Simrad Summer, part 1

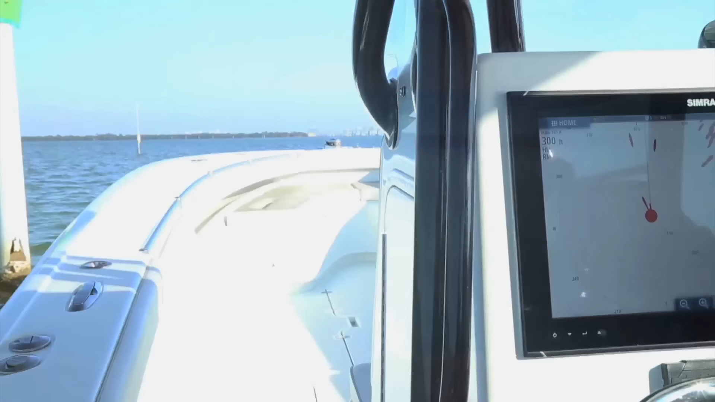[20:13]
This allows us to go into tight areas and get target acquisition up tight and up close.
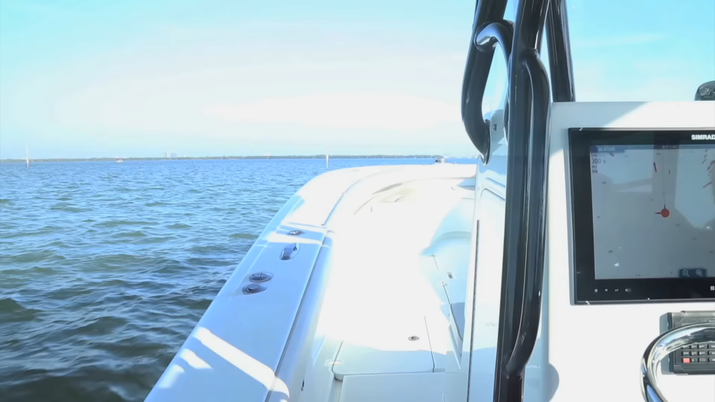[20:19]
Unmatched target resolution. You're picking up a line.